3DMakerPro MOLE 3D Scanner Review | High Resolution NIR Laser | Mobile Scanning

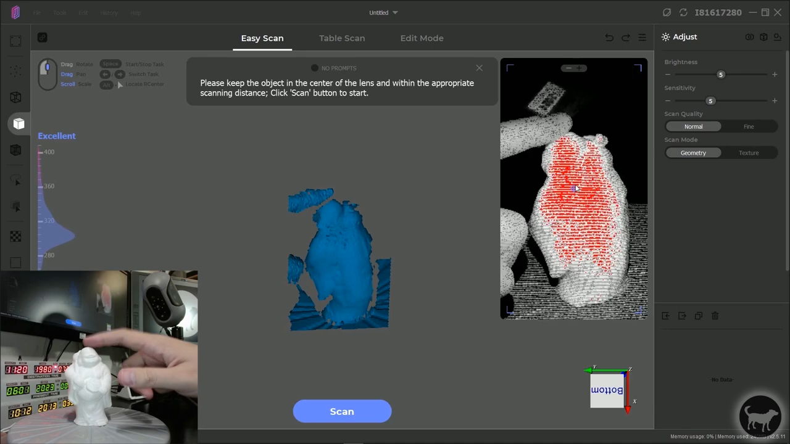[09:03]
The near infrared laser that's pointing at the model, it's getting too much of a reflection back from the surface. That's why you can come over here and set these adjustment values of the brightness. What you want to do is just lower this down until most of that red is gone.
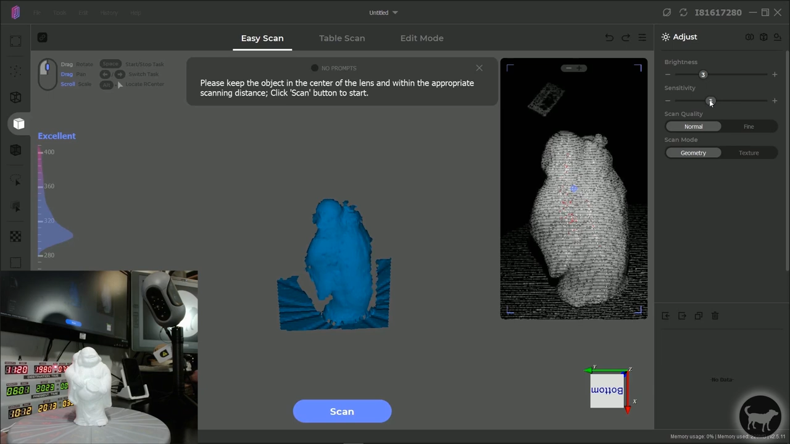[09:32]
The reason you might want to adjust this either higher or lower is if you have some of those kind of darker objects. What I'm going to be doing initially on this one is the table scan.
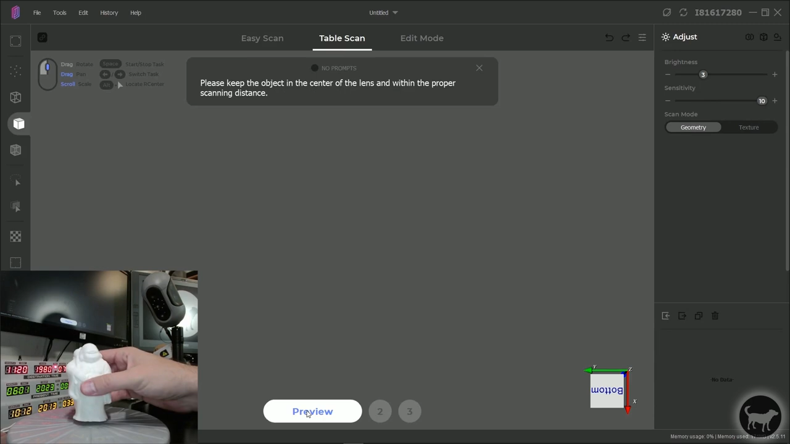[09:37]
I'm going to move this into the center, plug it in. This will rotate. And what I'm going to do here is click on preview.
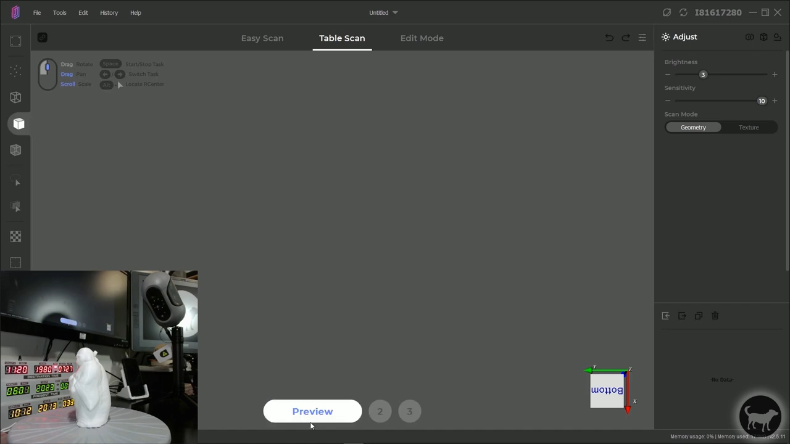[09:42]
We see pretty much where the model is going to be. And you can see over here that for the most part, my range from the model is excellent.
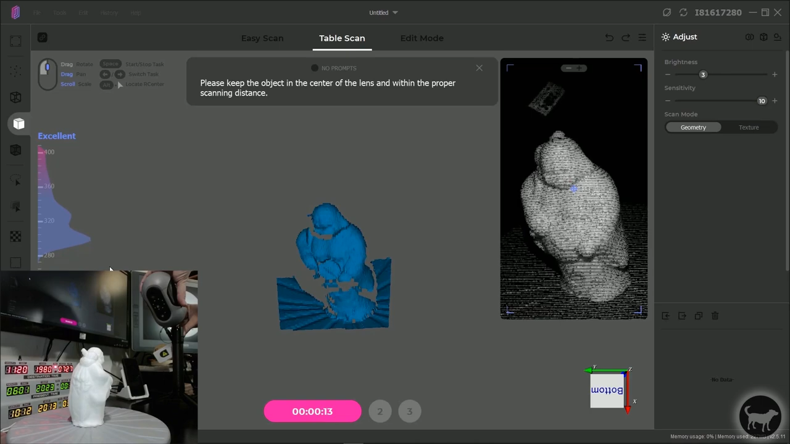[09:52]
I'm going to tilt it down just a little bit to kind of put it more in that range. And you see that when I have it more centered to what the laser is seeing,
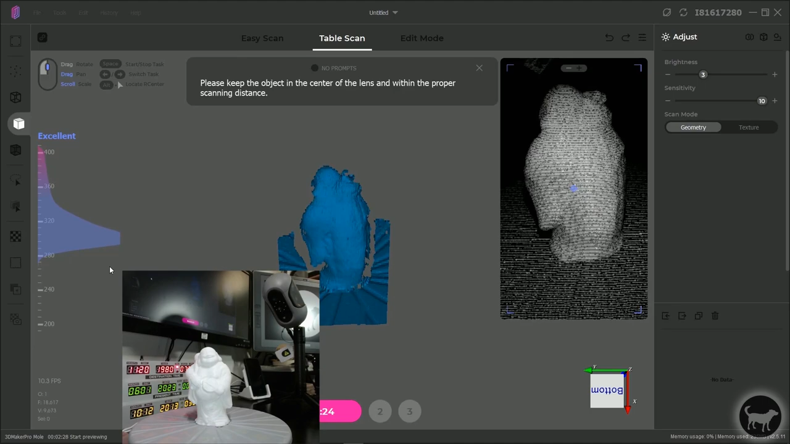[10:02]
I'm getting a better graph here.
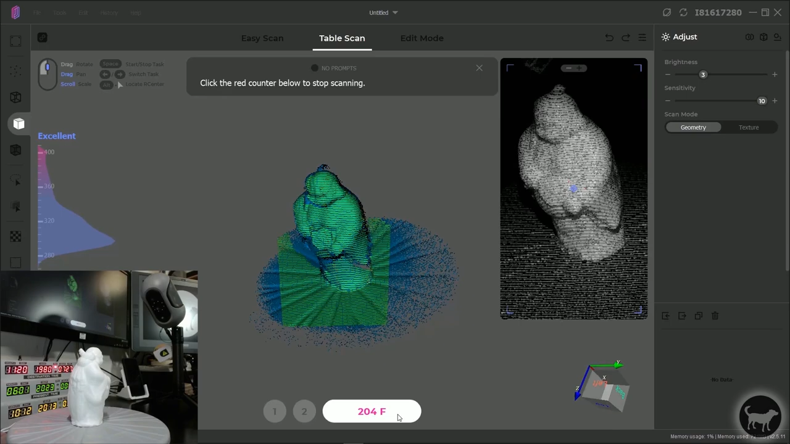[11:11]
Right now, this is going by frames and it'll go to just over 300 frames and then it'll automatically stop.
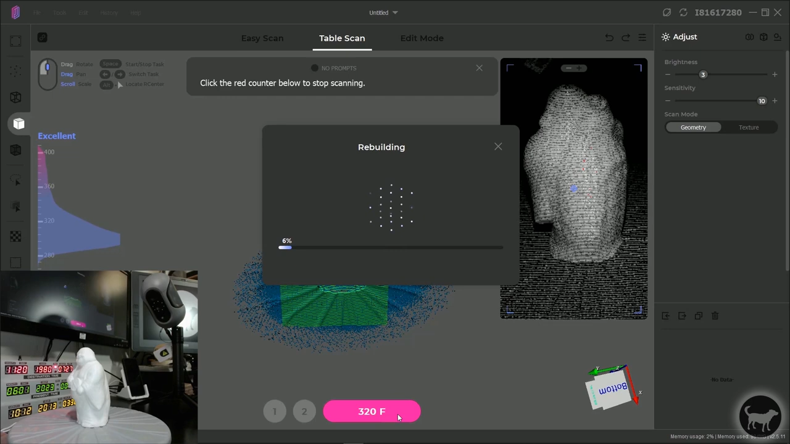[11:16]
And then it'll rebuild its point cloud data. Here's what you're left with. Whatever is pink are the point data that is selected. Everything that is blue here because you can see over here I have this layer. Now it says table scan because this was a table scan.
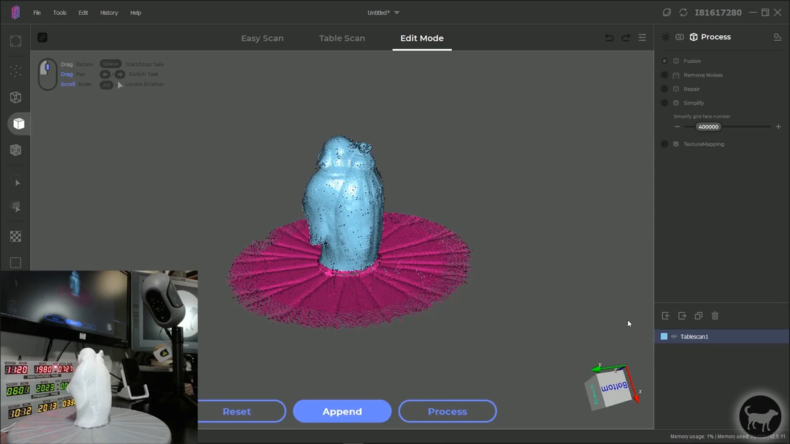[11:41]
And the thing is you can combine table scans and easy scans with the same model. This is telling me that I have a table scan one over here. And again, everything that is selected is what it thinks it can throw away.
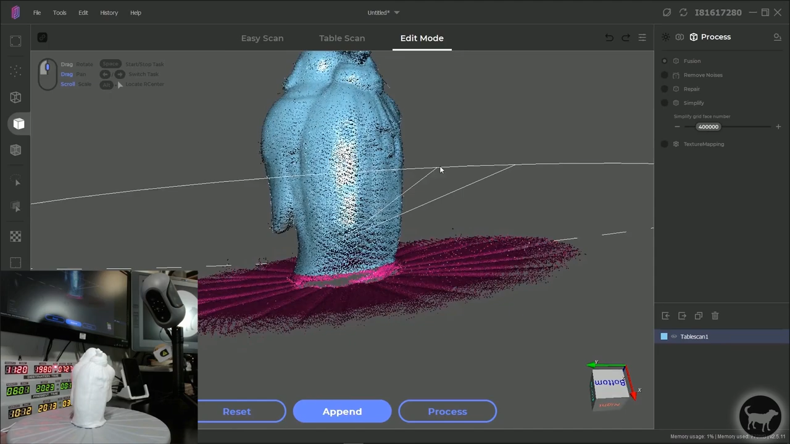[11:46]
But you can see it's picked up a little bit of the model that I don't necessarily want to throw away. I'm going to come over to here and these are the selection tools. And I like to use the rectangular selection tool.
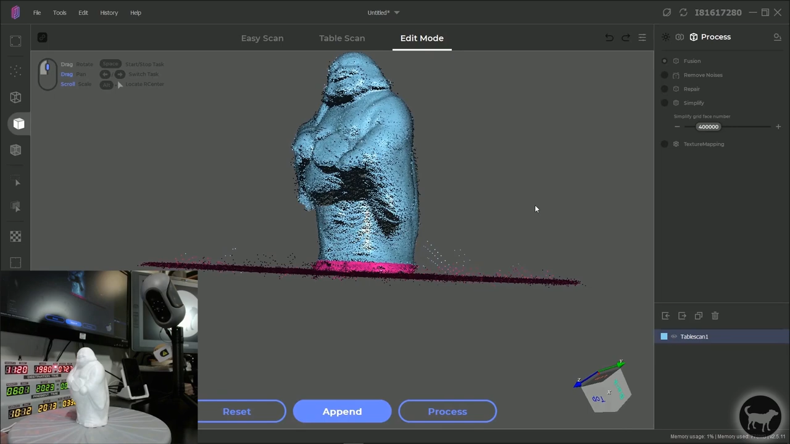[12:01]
One thing that I'm going to mention right here is there are a couple of ways to view this model. If I come over to tools and then go to projection mode you see I have perspective and then I have parallel mode.
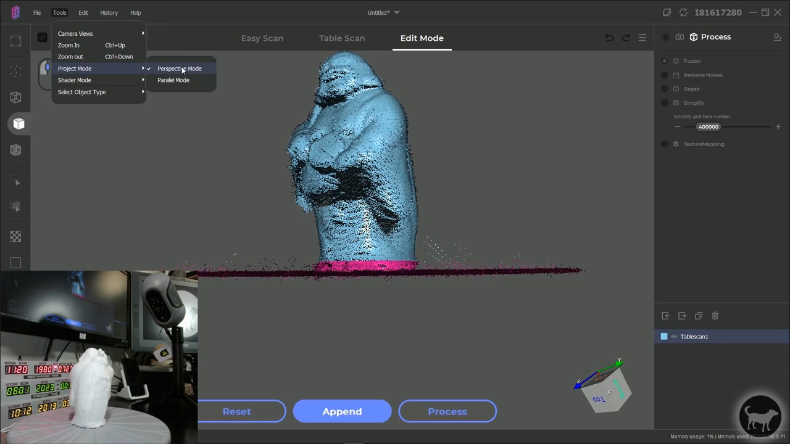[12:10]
Perspective is exactly that. You see everything in perspective. And parallel is you'll see everything more orthographic
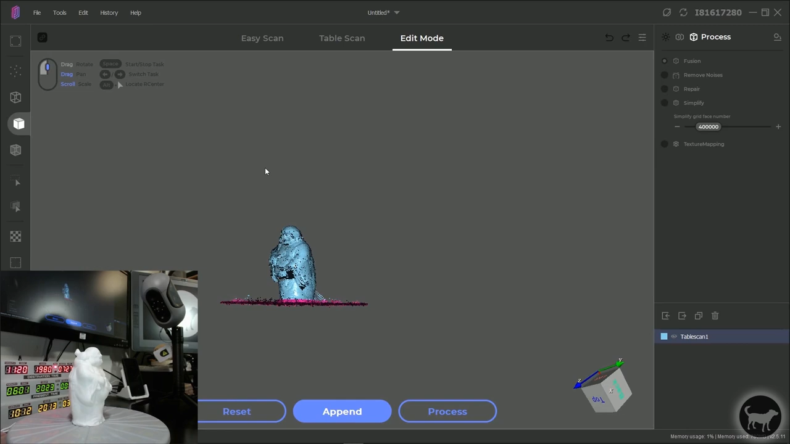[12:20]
or everything is much more flat. And then I'm just hitting shift to rotate scrolling the middle mouse button to go in and out. And you'll see all of the guides up here as to what all the buttons do. What I want to do is I want to deselect this section right here.
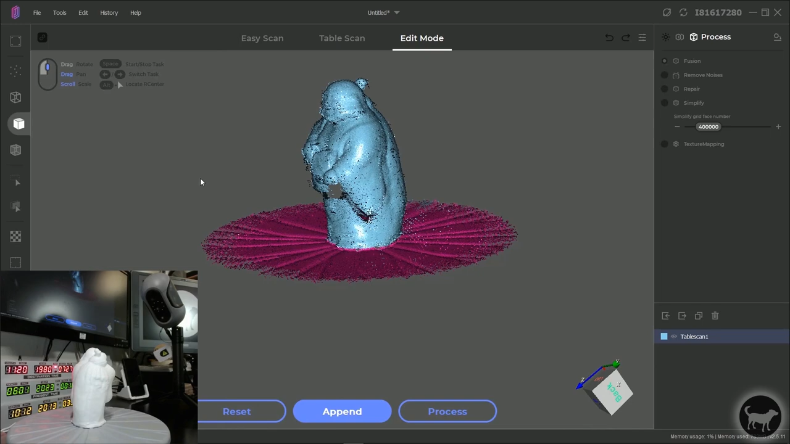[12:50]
I'm going to hit alt and I'm going to click over that. And you'll see that I've deselected that particular part of the scan data. And I'm just going to hit delete. It's deleted most of the base.
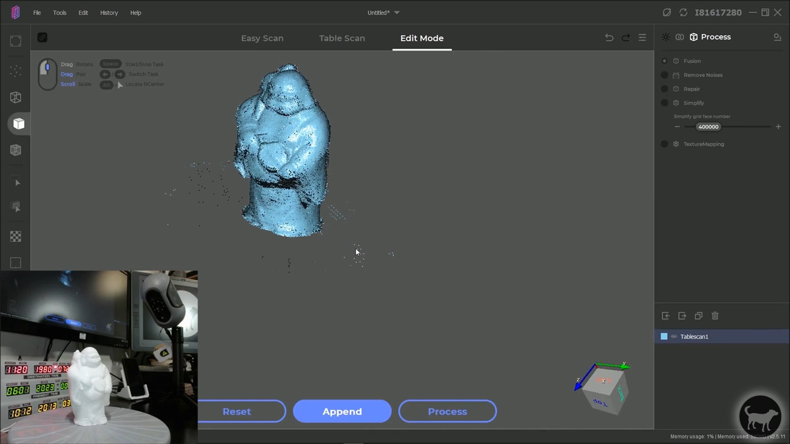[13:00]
But I still have all of this data around here because I deselected some of those things. I could just hit control and then select all of that stuff again just by panning around and grabbing it.
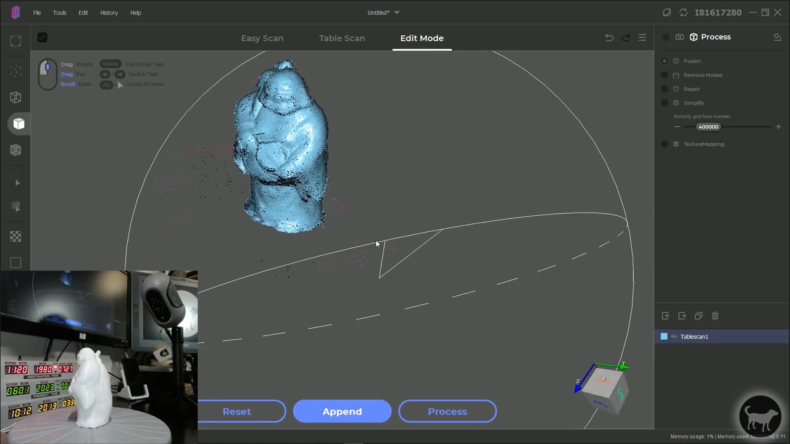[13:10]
Some of this stuff will go away by itself when you do some noise removal.
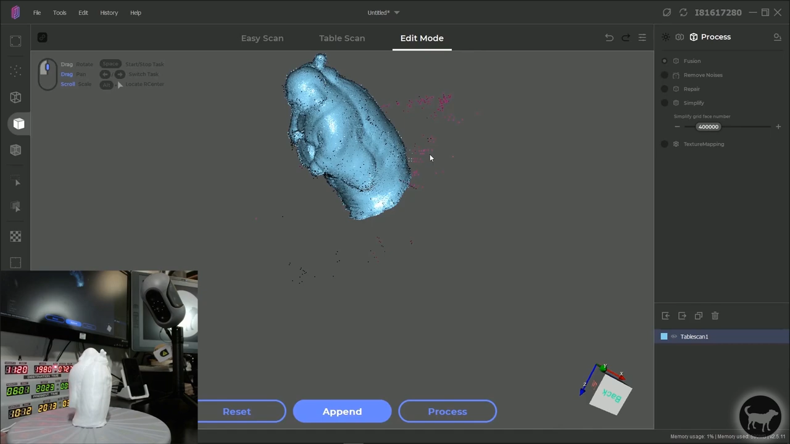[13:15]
But I like to help things out by deleting it beforehand. I'm just selecting everything and deleting.
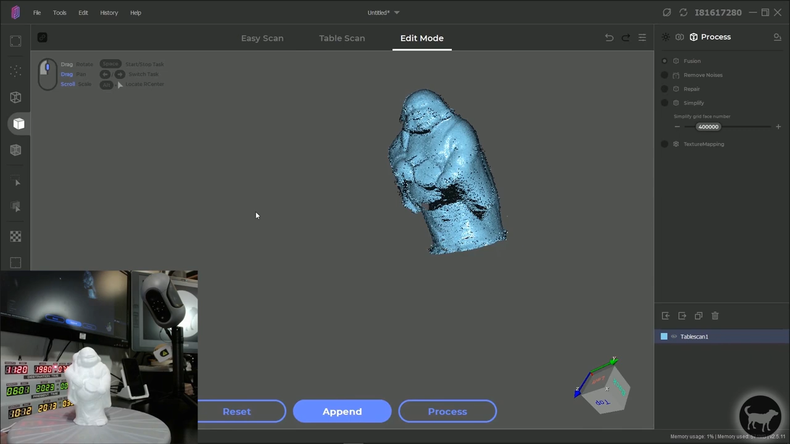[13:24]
Obviously, with this first scan you can see that I'm missing a lot of sections and it's just things that the laser or the scanner couldn't see. The next thing that I want to do is I
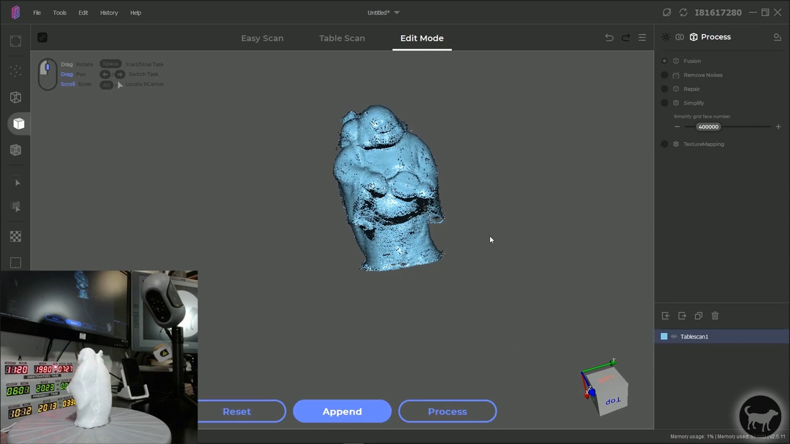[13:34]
want to append because I want to add more scans to this project.